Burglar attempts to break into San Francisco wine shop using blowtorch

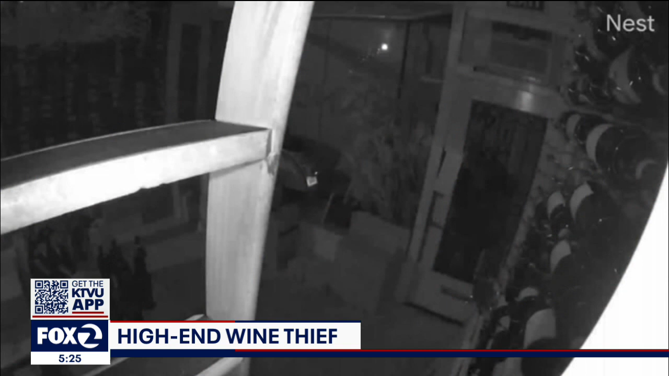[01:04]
The alarm sound. He takes off. Police arrived within minutes, but the would be burglar was long gone.